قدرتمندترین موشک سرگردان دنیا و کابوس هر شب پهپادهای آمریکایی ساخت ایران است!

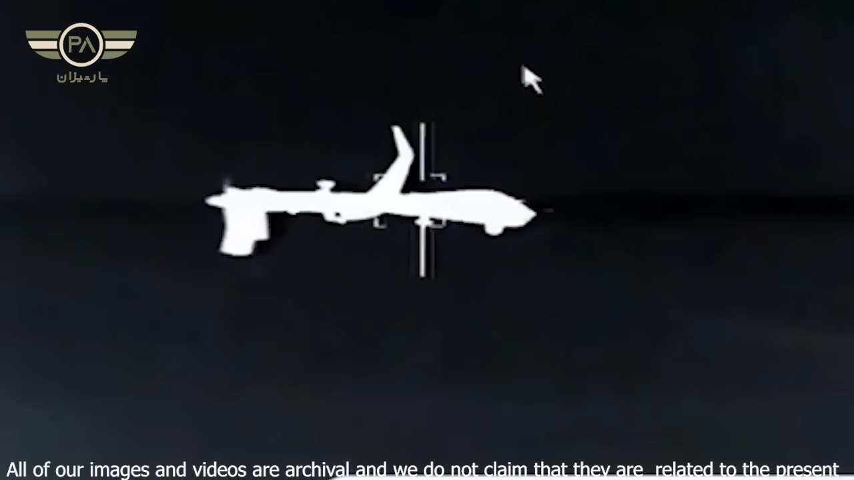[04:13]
کنه و به کمک اپراتوری که به وسیله دوربین روی اون نصب شده مختصات هدف رو کشف میکنه و با قفل کردن روی اون موشک رو به نقطه مورد نظر اصابت میده.